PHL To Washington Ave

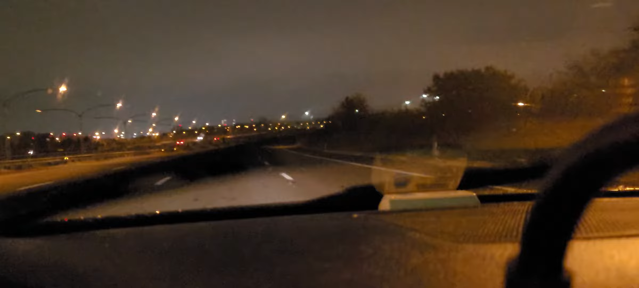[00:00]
What's going on? Happy Monday morning, everyone. We are here on 95 northbound, just leaving the airport. I take a ride up to either Columbus Boulevard or just Center City itself. It's turning out to be a rainy Monday morning. It is 4:30 in the morning.
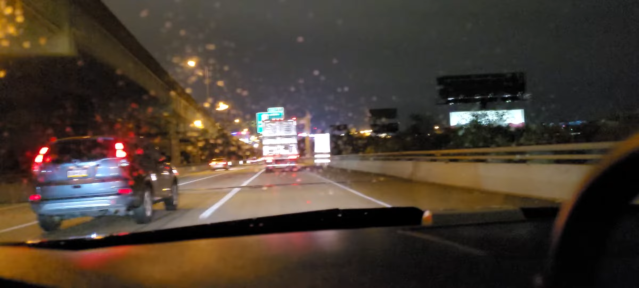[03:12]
Here we go. A little rain again. Not as hard now, though.
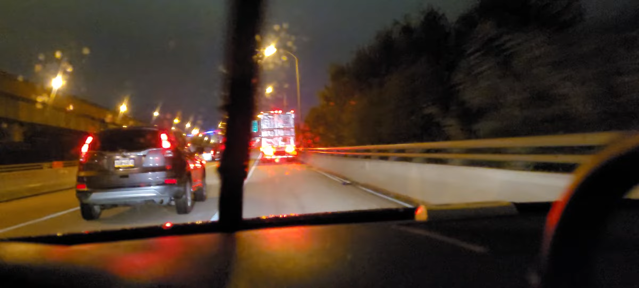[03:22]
Wow, that's a new bump. Since the last time we've come through here. Then again, we don't usually come up here in the far right lane. And what's the deal with this guy on the left? Do you not know how to pass a truck? Would be nice to pass this truck right now.
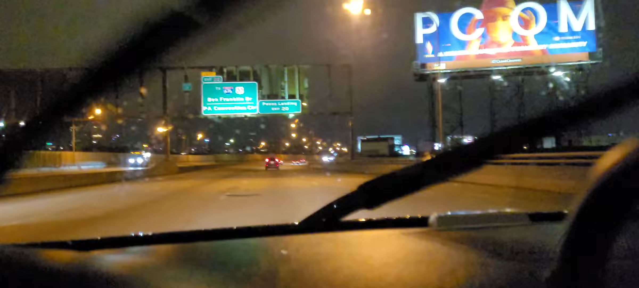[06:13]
What do you say we get off at Columbus Boulevard today? Uh-oh, someone pulled over. It's never a good thing. On our way down, we saw a tow truck, and it was hauling a vehicle. There was a metal rod that came flying off and sparking all over the roadway.
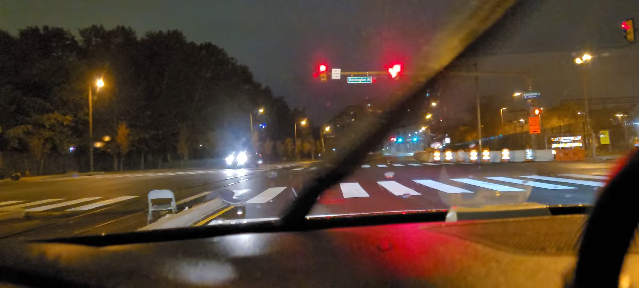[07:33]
Ah, looks like they're putting in a new building in on the right. Wonder what that's going to be. Alrighty, welcome to South Philadelphia. I guess you can consider this part of South Philadelphia. I mean, it is Washington Ave.
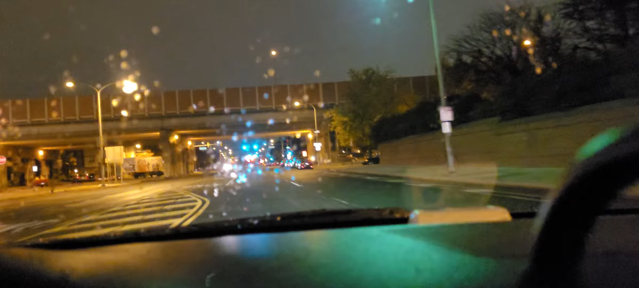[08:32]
Whoa, that's a bad bump. One I have never seen before.
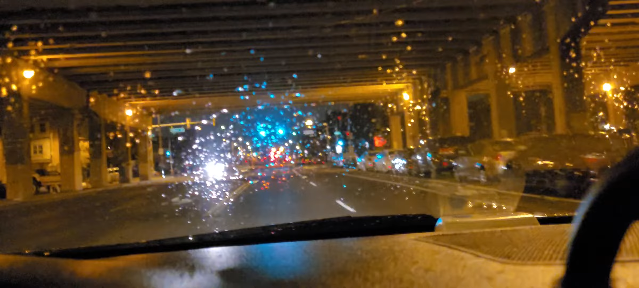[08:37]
Seems like it amazes me. Never ceases to amaze me every time we come down here. There's always new bumps, new potholes. And now that winter's coming, those bumps and potholes are only going to get worse. Alrighty, thanks for watching.